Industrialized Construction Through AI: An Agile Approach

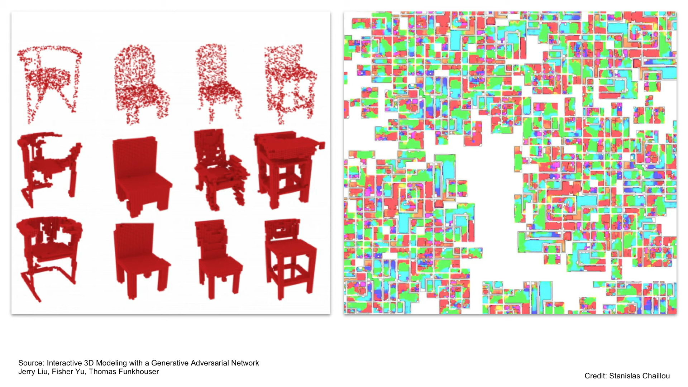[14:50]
There are many interesting applications such as automatic plan generation based on building boundary, stress estimation tool for concrete slab, 3D model reconstruction from point cloud data.